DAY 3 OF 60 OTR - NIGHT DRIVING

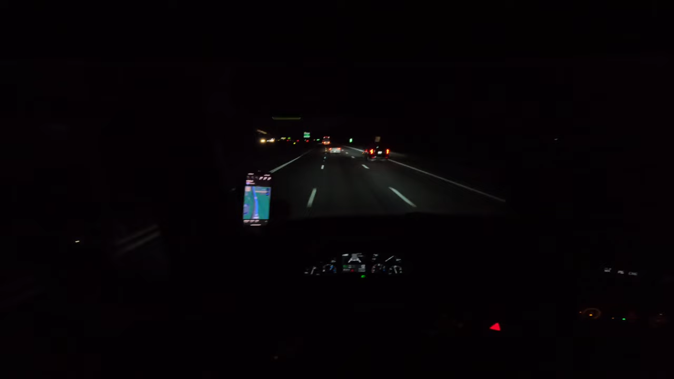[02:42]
civilization they had me on the back roads bro and like when you take the back roads it just takes so long i'm also sick because i gotta go through west virginia and this load is 41 000 pounds bro so that's gonna be very annoying climbing up the hills and stuff with this load
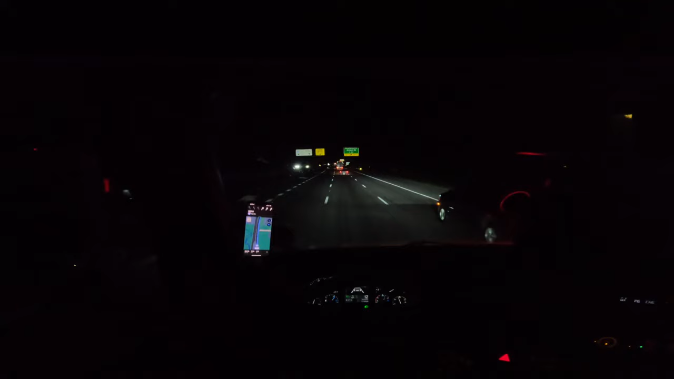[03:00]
but i'm gonna make do what it do like i always do you know what i'm saying i'm gonna go ahead and get through here and do what i got to do my bro just turned on his brakes what i do to him no matter i ain't gonna stick around to find out man this left lane left lane gang bro turned off his brakes loser
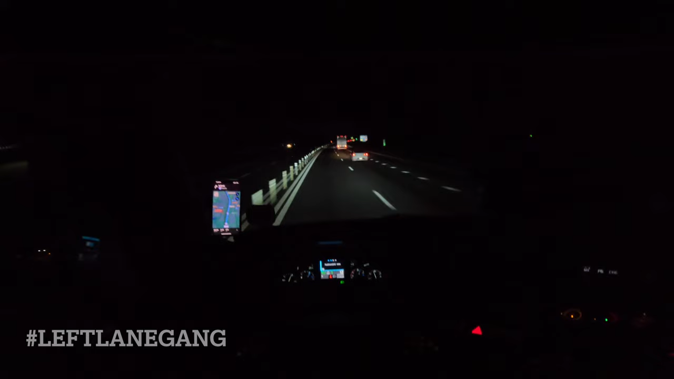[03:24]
oh the speed limit dropped down at 65. it was just 70. what the heck i just got freaking baited but yeah bro night driving i tell y'all it's the best type of driving bro like this this is it this is this is what you need to be doing tomorrow i might do day driving uh just because if